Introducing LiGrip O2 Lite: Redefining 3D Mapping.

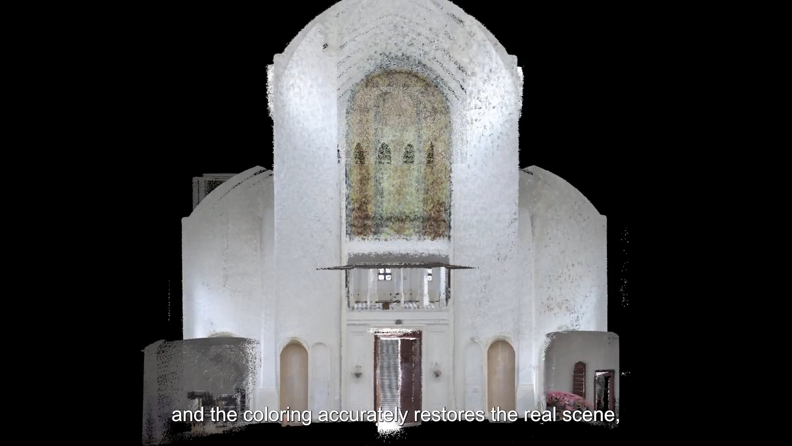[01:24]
The point cloud is highly precise, and the coloring accurately restores the real scene, facilitating efficient surveying and mapping.
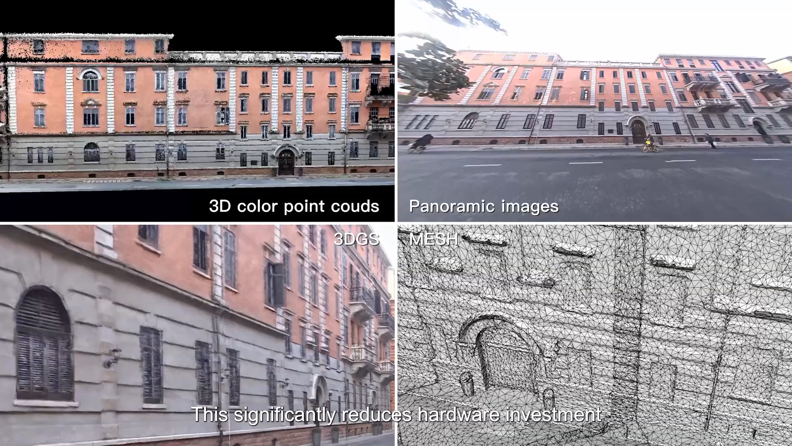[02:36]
This significantly reduces hardware investment and operational costs, enhancing efficiency.
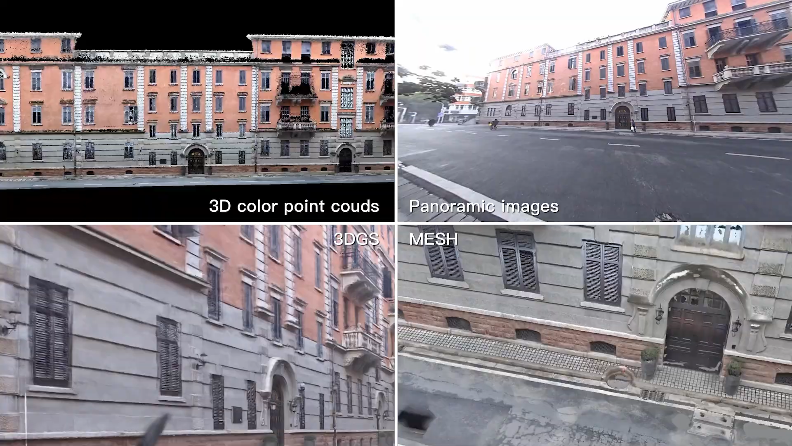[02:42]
Paired with LiDAR 360 MLS, its capabilities are even more powerful.
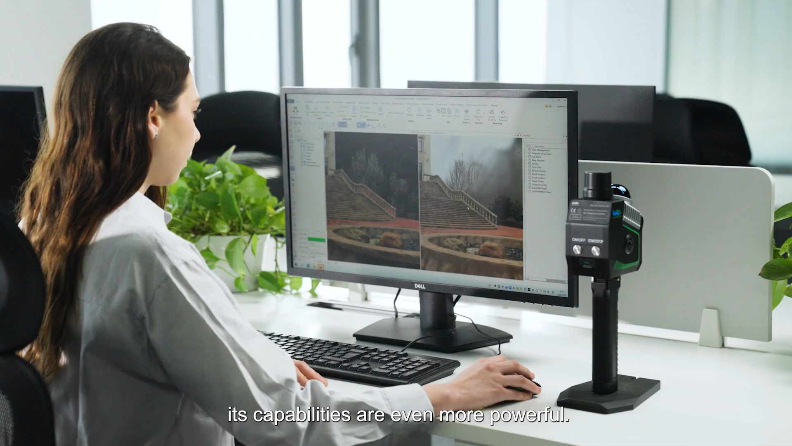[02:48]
It can accurately draw architectural floor and elevation plans, efficiently construct BIM models,
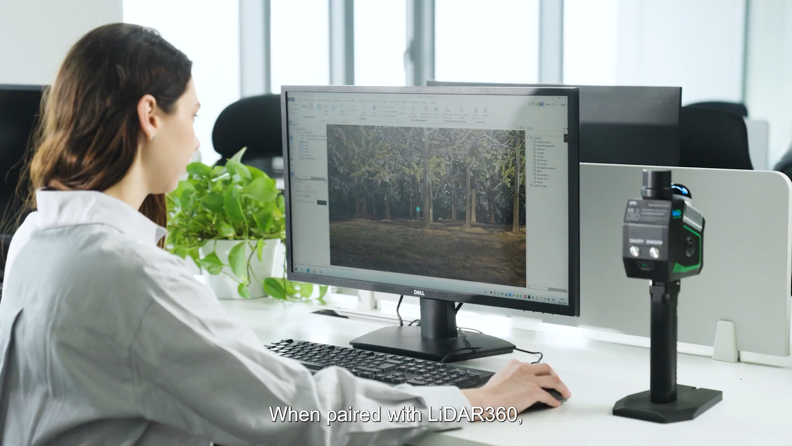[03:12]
When paired with LiDAR 360, it aids in forest plot surveys, accurately extracts mine and tunnel cross-sections,
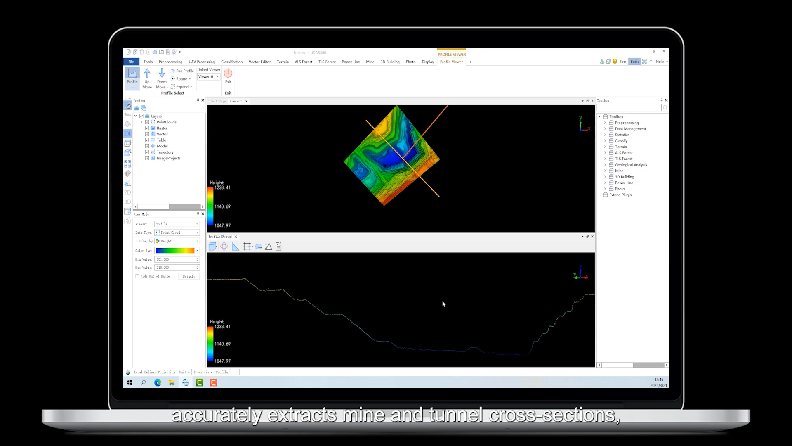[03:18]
and can easily handle change detection in tunnels and mines.